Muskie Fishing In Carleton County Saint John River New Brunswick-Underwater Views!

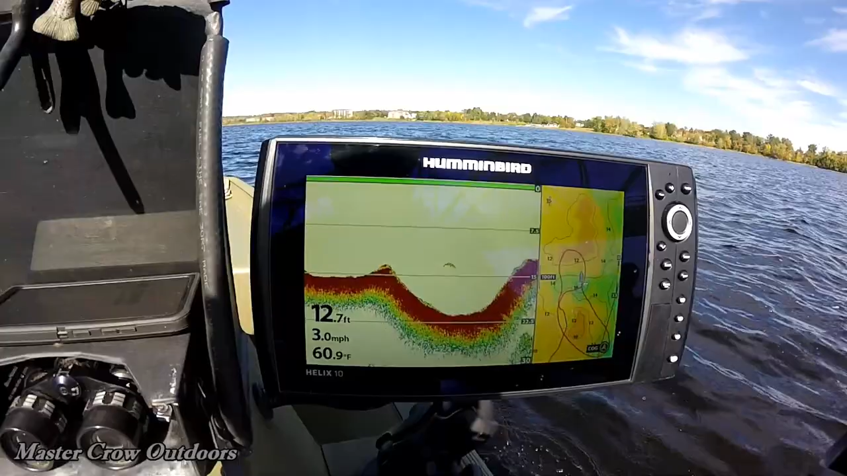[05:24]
On screen: depth 12.7 ft, water 60.9°F, speed 3.0 mph
Right at the drop off. We're actually marking a few fish up here.